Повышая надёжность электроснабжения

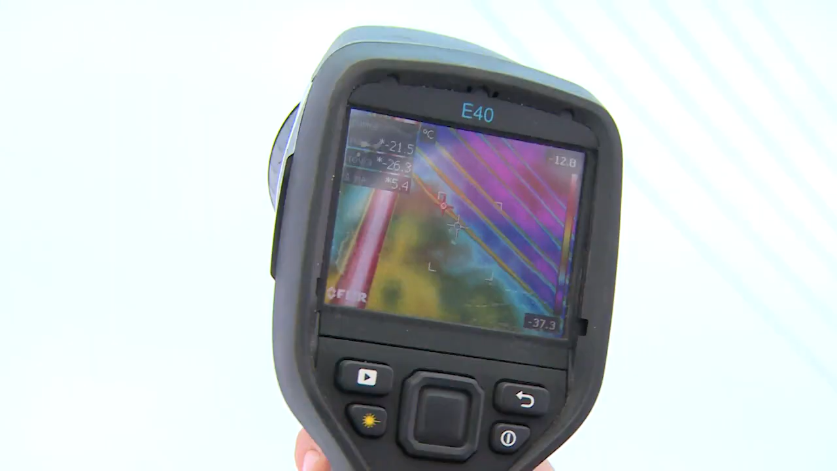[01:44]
Для проверки контактных соединений используется именно тепловизор, так как с его помощью легко определяется, есть ли нагрев. Его отсутствие – показатель того, что сеть работает в нормальном режиме.